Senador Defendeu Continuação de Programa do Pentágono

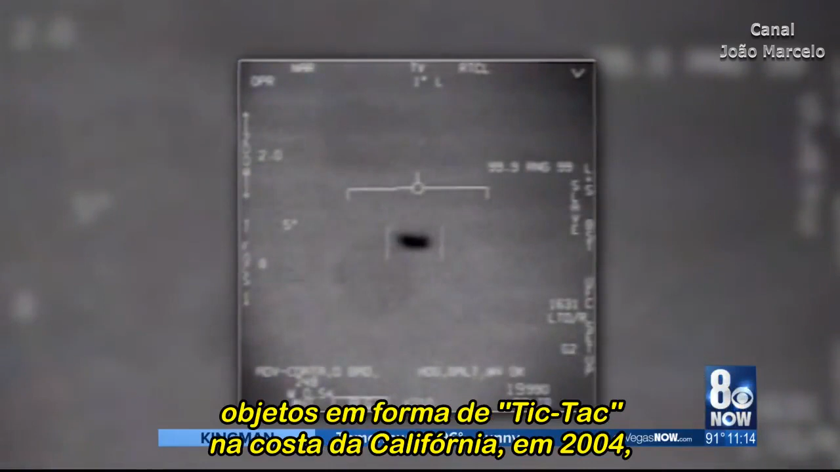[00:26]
Navy pilots who encountered tic-tac-shaped objects off the coast of California in 2004 were flummoxed by the astounding technology of the unknown intruders.
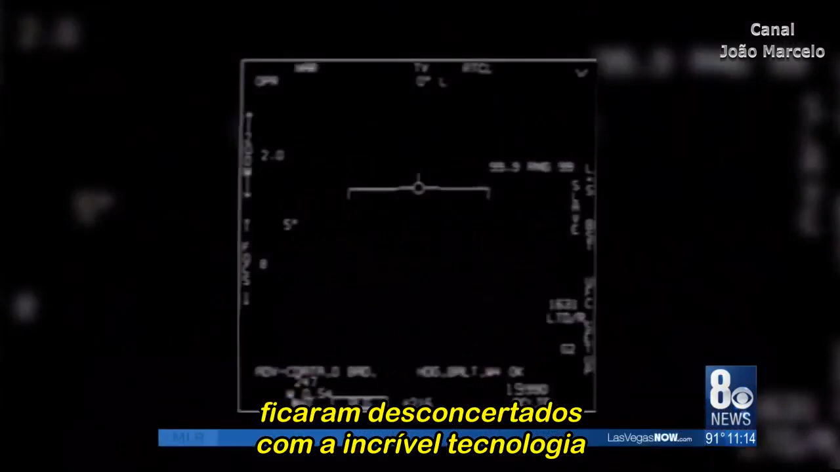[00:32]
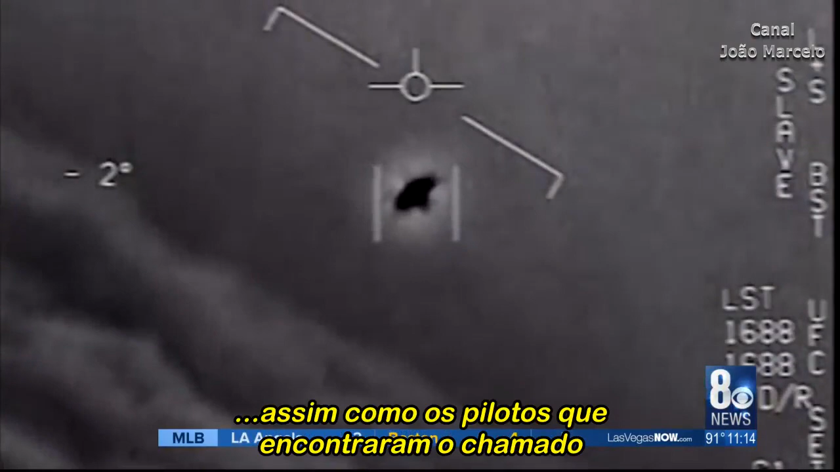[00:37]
So were the pilots who encountered the so-called Gimbal UFO in 2015 off the coast of Florida, as were pilots and sailors in dozens of similar incidents.